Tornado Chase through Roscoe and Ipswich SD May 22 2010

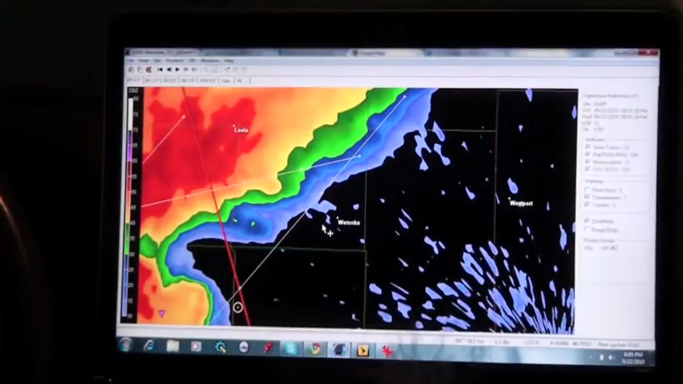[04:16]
We are just almost up to where that indentation is.
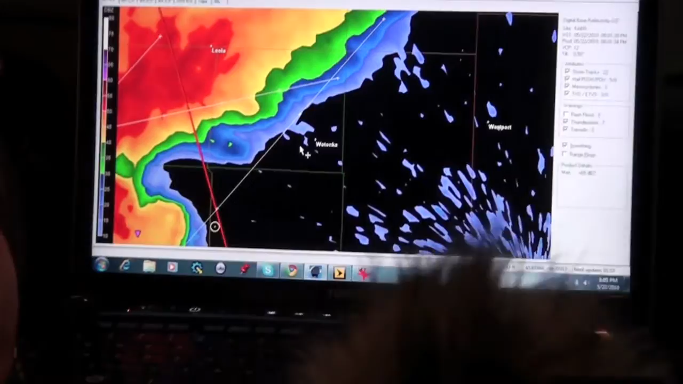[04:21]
I see flashing lights ahead or something. Oh, a tumbleweave.